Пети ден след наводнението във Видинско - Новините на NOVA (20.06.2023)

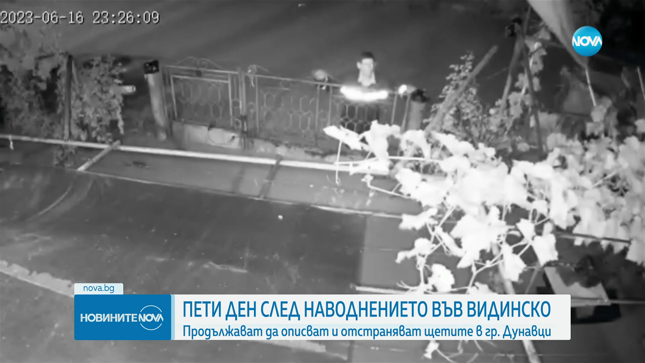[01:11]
Въпреки високото ниво на водата, се вижда как пожарникари обикалят по домовете, за да предупреждават възрастните хора. Скоро нема да се забрави това.